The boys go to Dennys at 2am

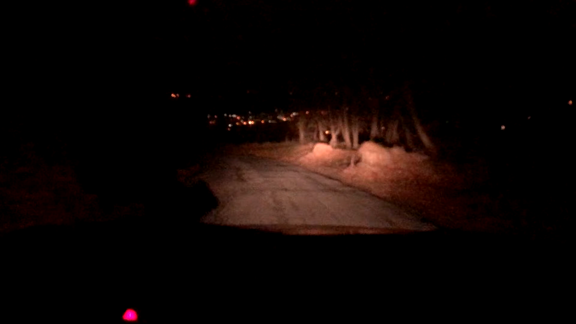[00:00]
of the Elkineers. We're driving out here. Yeah, it's like 2 a.m. It's like, let me check the time exactly.
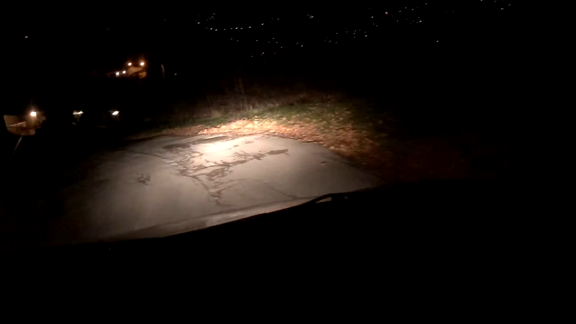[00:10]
Let's find out. If my fucking phone would work. It's big rigs here. Yeah, we're doing some big rigs over the hill racing. It is currently 1:47.